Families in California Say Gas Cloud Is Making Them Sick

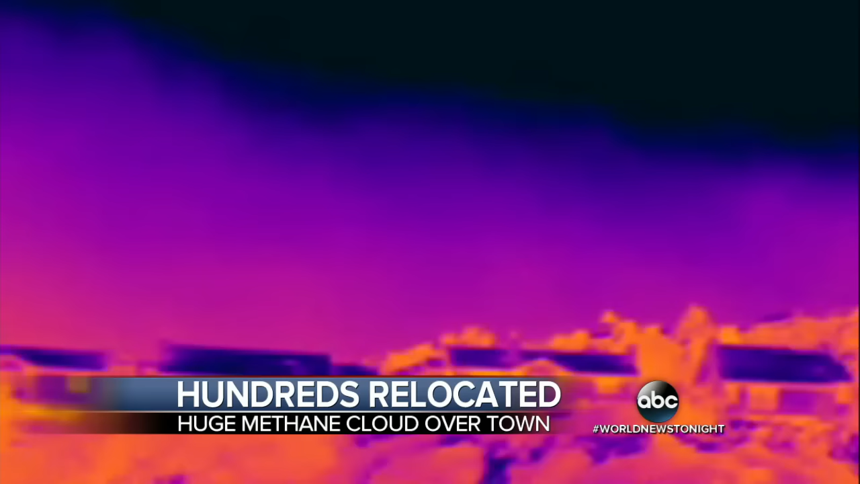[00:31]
This infrared video appears to show methane gas leaking from an underground oil field owned by the Southern California Gas Company.